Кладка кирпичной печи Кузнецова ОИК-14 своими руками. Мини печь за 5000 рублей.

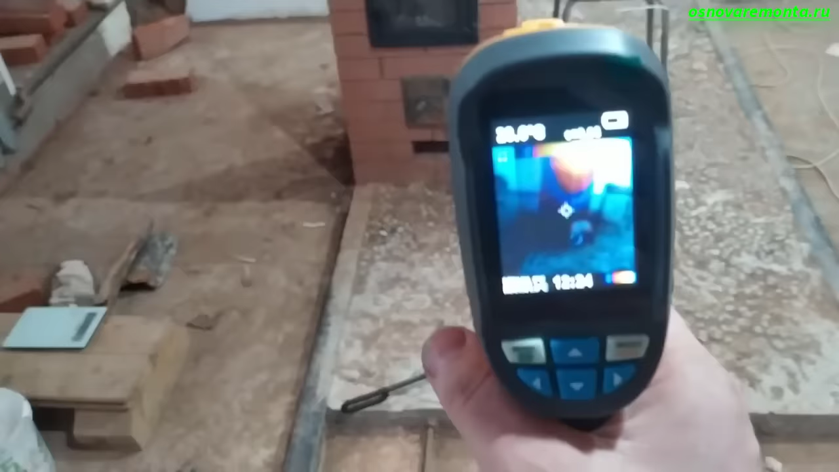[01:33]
Мне это на самом деле необходимо знать, чтобы записывать ролики про те печи, которые интересны для большинства зрителей.
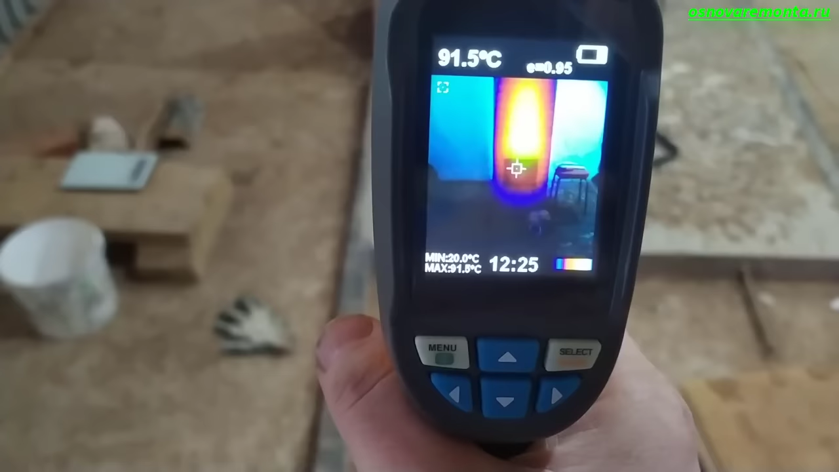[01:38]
On screen: spot 91.5°C, min 20.0°C
Для измерения характеристик печи я поставил первую термопару в топливник на высоте 9 ряда от колосника,
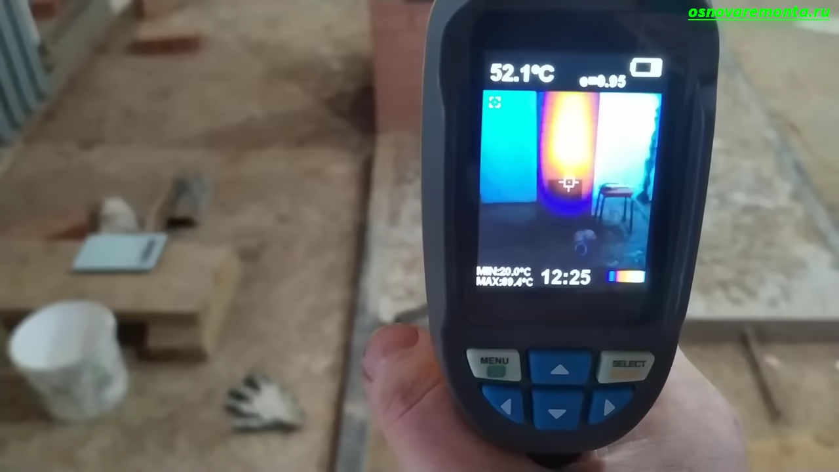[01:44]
On screen: spot 52.1°C, min 20.0°C
вторую в колпак на высоте 8 ряда от хайла,
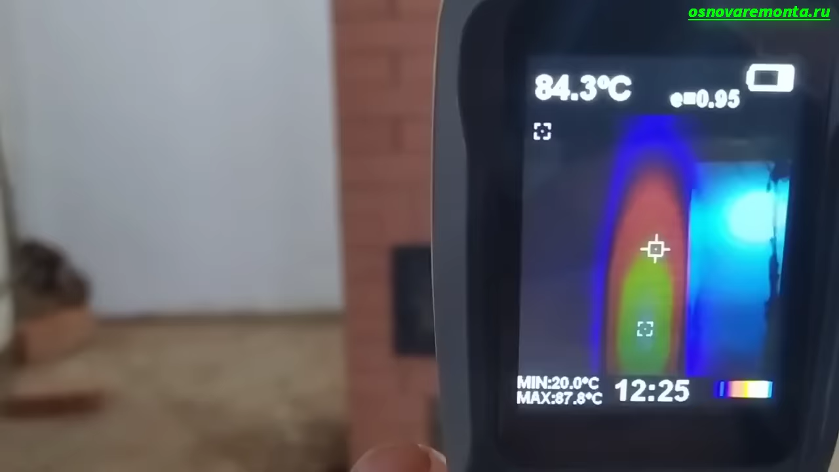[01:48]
On screen: spot 84.3°C, min 20.0°C
третью термопару в канал дымовой трубы на 3 ряда ниже задвижки.
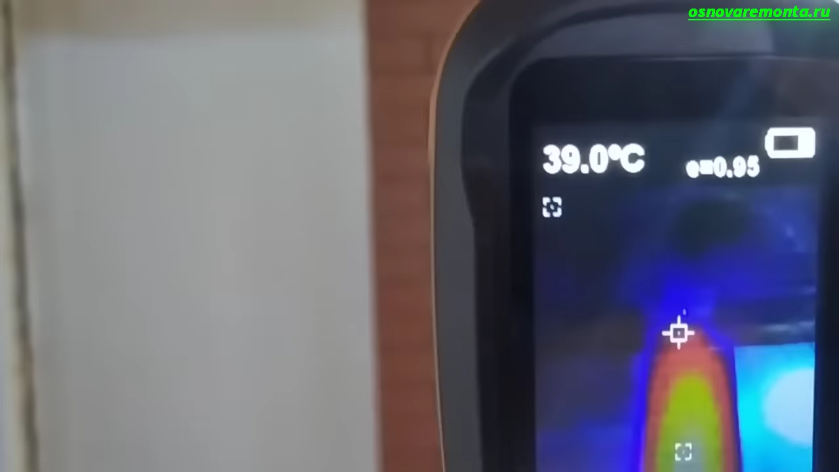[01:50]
On screen: spot 39.0°C
Трубу для печи использовал с сечением 115 мм и высотой 5 метров.
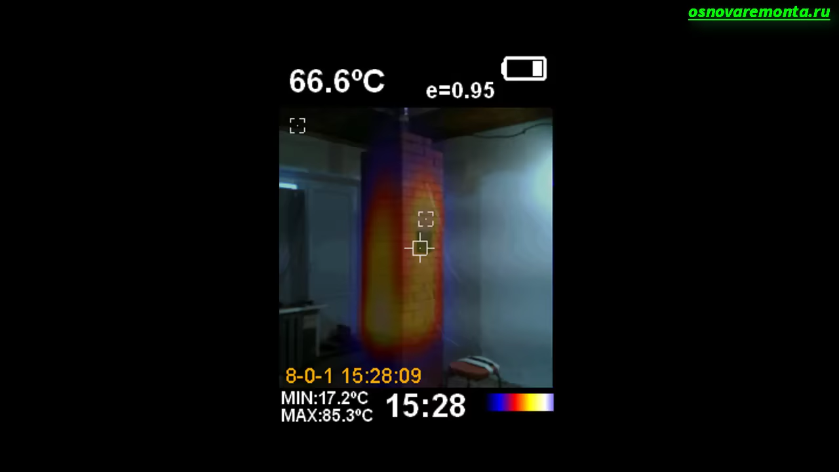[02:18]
On screen: spot 66.6°C, max 85.3°C, min 17.2°C
Это значительно уменьшает температуру дыма в трубе, немного улучшает нагрев колпака.
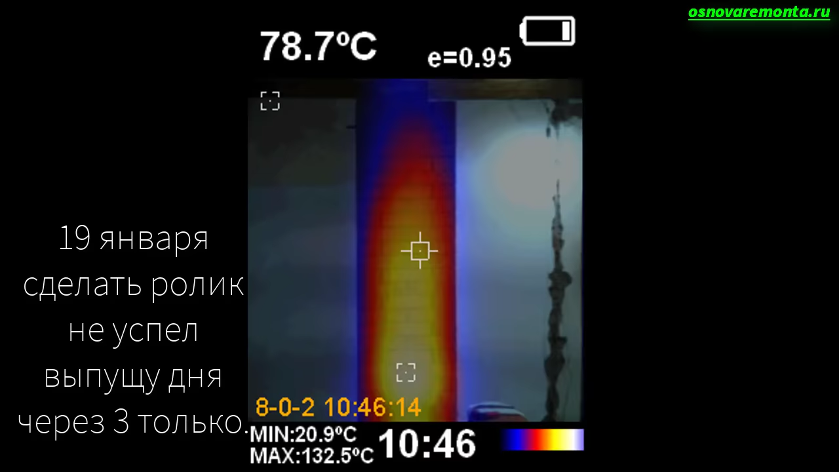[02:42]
On screen: spot 78.7°C, max 132.5°C, min 20.9°C
Здесь первые снимки сделаны при протопке холодной
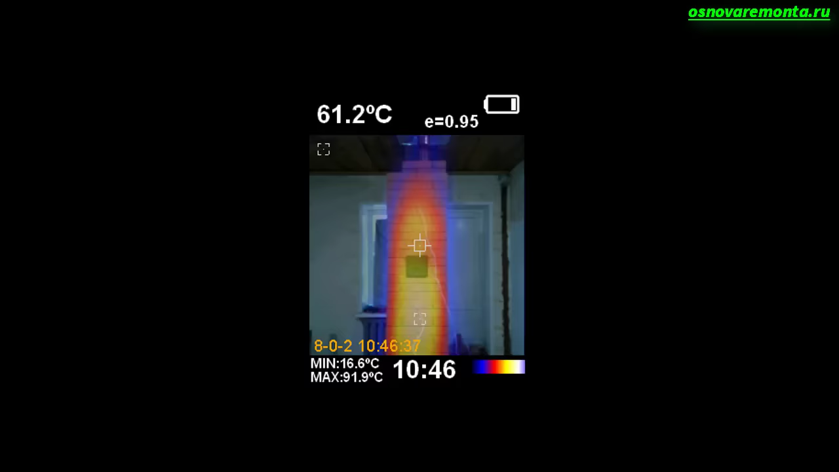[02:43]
On screen: spot 61.2°C, max 91.9°C, min 16.6°C
печи 4 кг дров и высоте хайла колпака 70 мм.
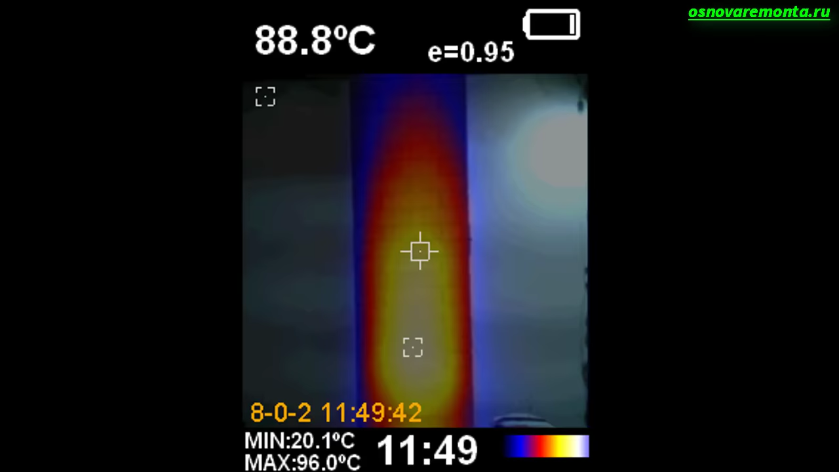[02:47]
On screen: spot 88.8°C, max 96.0°C, min 20.1°C
Следующее фото при протопке холодной печи 8 кг дров и высотой хайла 210 мм.